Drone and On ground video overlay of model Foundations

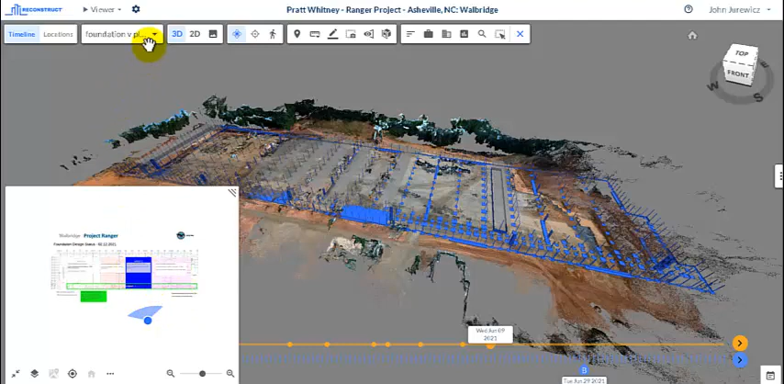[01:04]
So right now, you can see we've got a V-Plan that these guys did for the foundation. It shows you where I'm looking at right now. But I can also go into my locations and show by area. Let's say I want to just look at the area A, which is this area, that section.
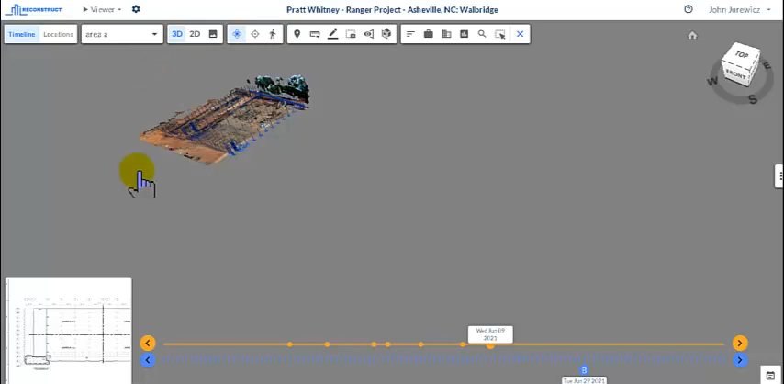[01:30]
We've also got, you can see, a site plan in 2D that shows the walk, the capture path of area A.
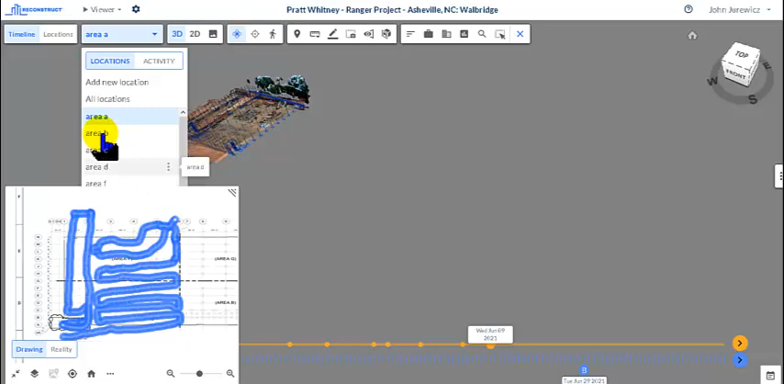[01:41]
Same with area B, but then the team had Taylor Kilpatrick and his guys use the same kind of arrangement.
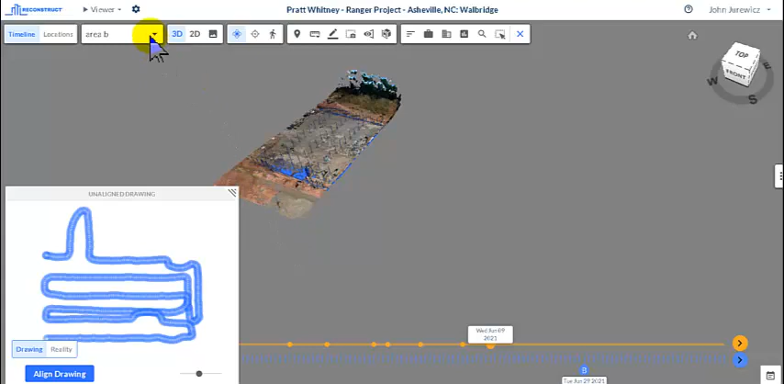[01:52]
And area C and area D, which
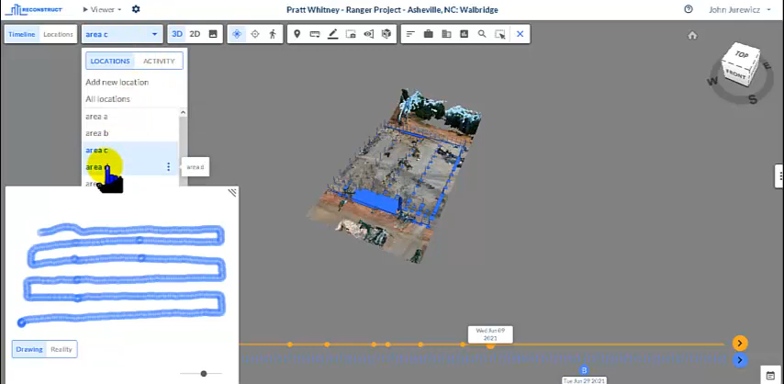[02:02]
is this final area here. So it kind of just shows you how to section a building by area.
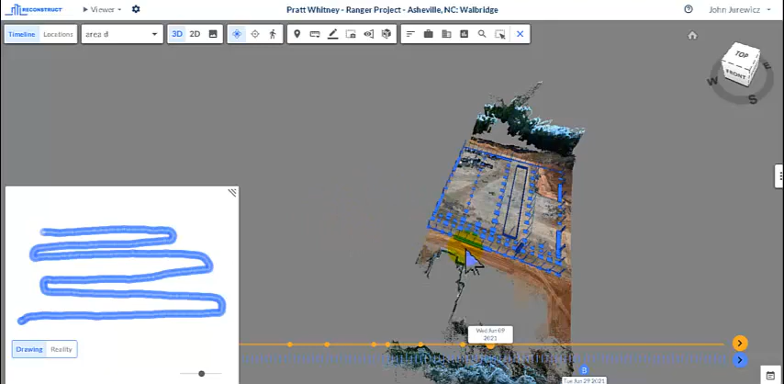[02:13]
It makes it a little bit easier.
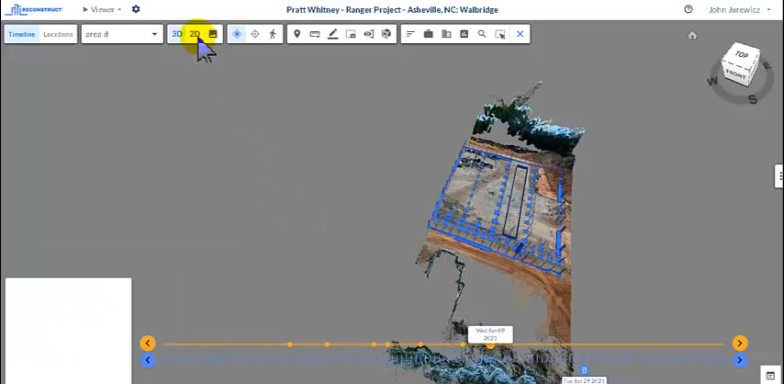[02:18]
And you can then also look at a 2D view. In this case, we have a 2D view set up here.
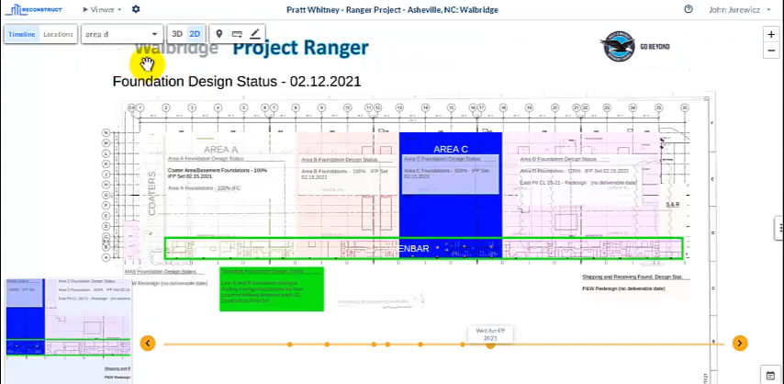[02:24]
And you could also toggle views, which we showed earlier.
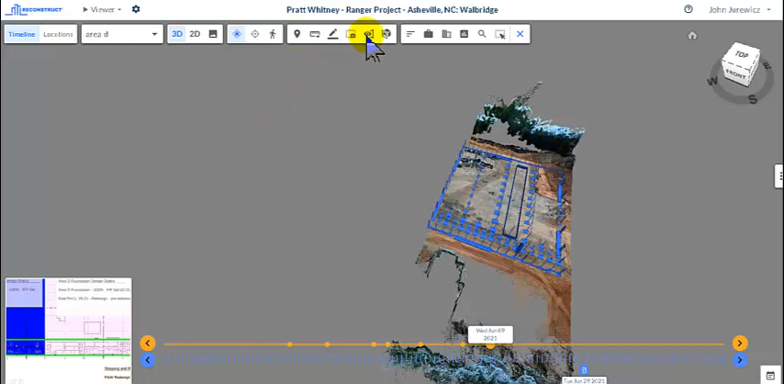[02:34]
Toggling views lets you see how to create, let's say, a view of just a story you want to tell.
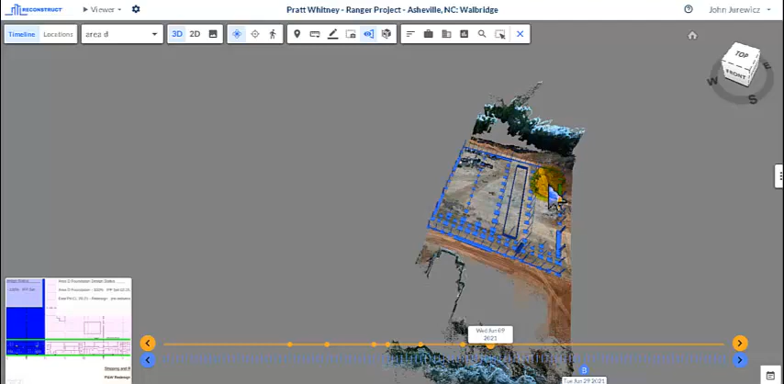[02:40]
In their case, they have a home view. And this shows the topography here. I'm going to create one called area D just to show you how to create a toggle viewpoint. I just type that right in here and hit save.
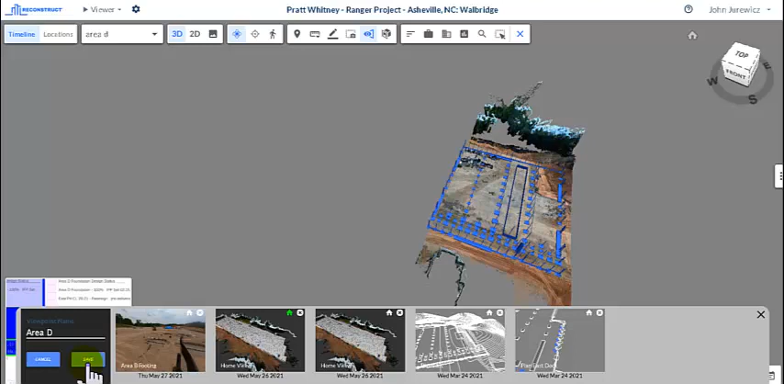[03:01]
And then I can go into different areas as I wish. I'm going to go to the east dock I could here.
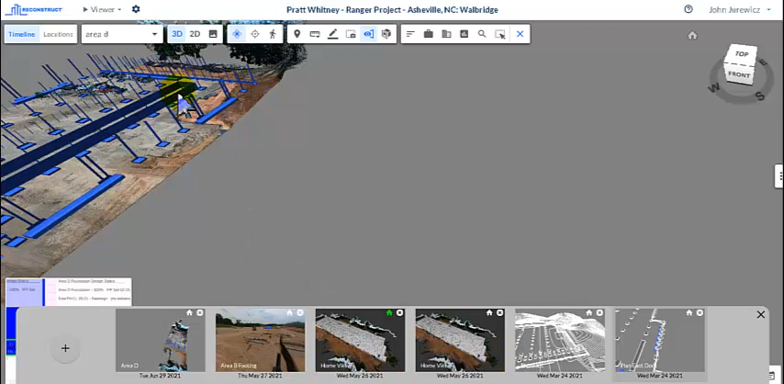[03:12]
Or if I turn on my whole thing, all locations, I can look at the home view. And the home view is just the whole thing.
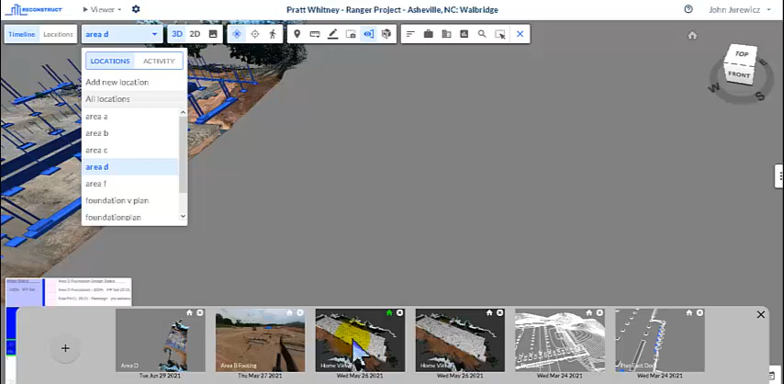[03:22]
If I want to delete a view, I could.
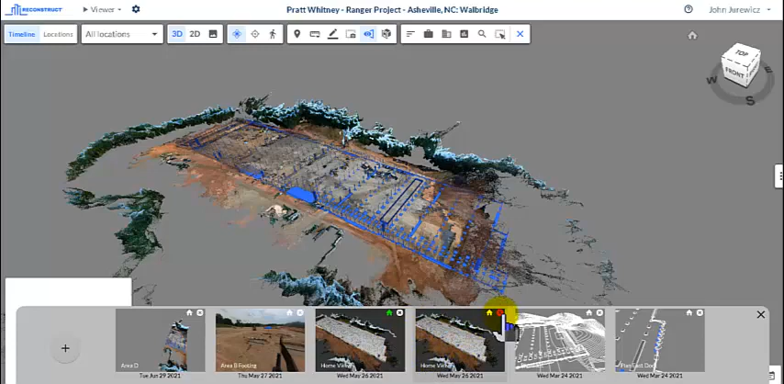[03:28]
In this case, I have 2 home views. I don't really need to.